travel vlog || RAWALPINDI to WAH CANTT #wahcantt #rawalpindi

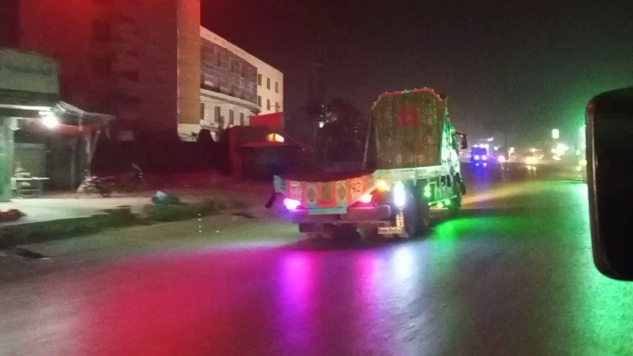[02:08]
टेक्सला पहुंचने वाले हैं, टेक्सला फ्लाईओवर के पास से अभी हम गुजरेंगे, वो आप देखिएगा। और जब मैं वाकेंड में एंटर होंगी तो मैं आपको बताऊंगी।
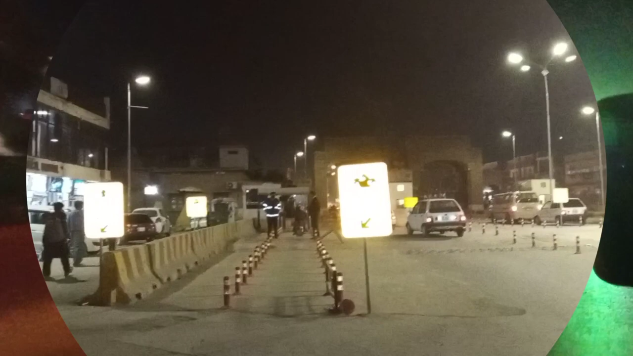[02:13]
ये हमारे वाकेंड की एंट्रेंस है, यहाँ से अब हम वाकेंड के अंदर एंटर हो रहे हैं।
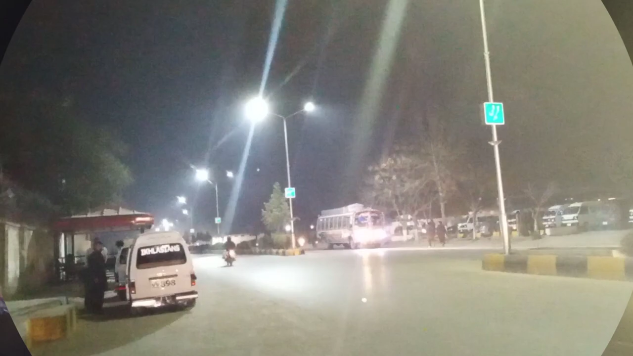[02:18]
ये हम वाकेंड में एंटर हो चुके हैं, हम आगे चलते हैं और आगे देखते
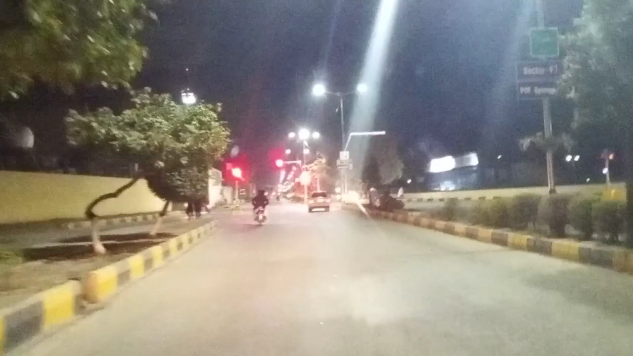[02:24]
हैं। ये जो आपको सिग्नल से लेफ्ट पे आपको नजर आ रहा है जहाँ पे अप टर्न है,